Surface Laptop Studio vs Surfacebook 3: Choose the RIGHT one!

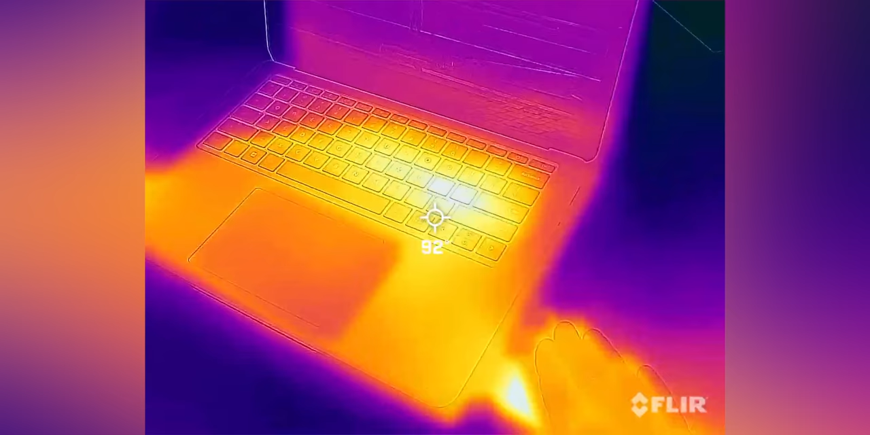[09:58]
You can really see it dispersing right through the front there and the keyboard and all of that is pretty neutral and even under full load it stayed fairly cool at the bottom so I didn't have any problems with keeping this on my lap. I'm not sure if it's just a limitation or if it can fit but I think thermally you could handle it.